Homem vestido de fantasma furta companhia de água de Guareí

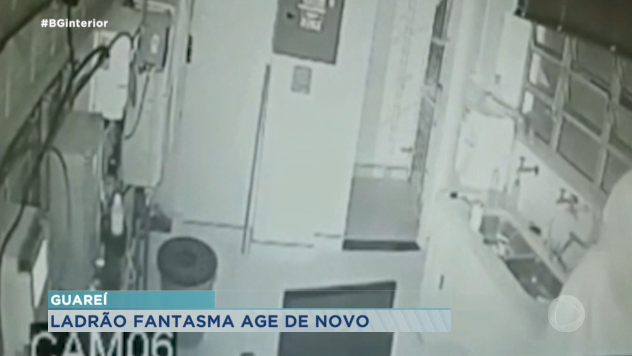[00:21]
Você vê esse rapaz aí que entrou lá na companhia de água em Guarií, ele entrou lá pra furtar vestido de fantasma. Ele colocou uma coberta, né, se cobriu, tem imagens aí que nós estamos vendo agora, ele se cobriu, né, entrou pra fazer o furto, andou um pouquinho lá por dentro, aí tomou uma água, na hora que ele resolveu ir embora, parou, bebeu água e antes de sair ele tampou também, tapou ali a câmera de segurança com a coberta que ele estava usando, né, pra se vestir aí de fantasma.